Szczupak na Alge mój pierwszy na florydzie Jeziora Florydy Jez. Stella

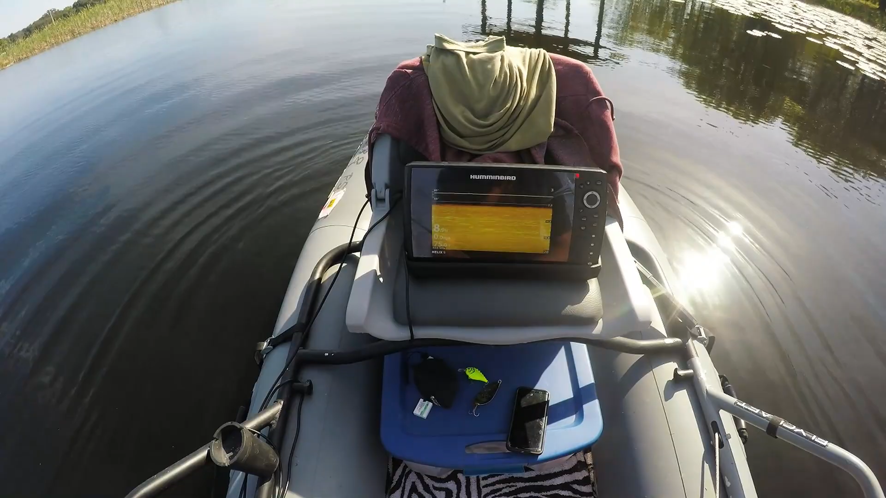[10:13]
jakąś jedną tu widzę na na trzech i pół stopy dobra nieważne pokażę Wam teraz tego nedryga jak wygląda co to jest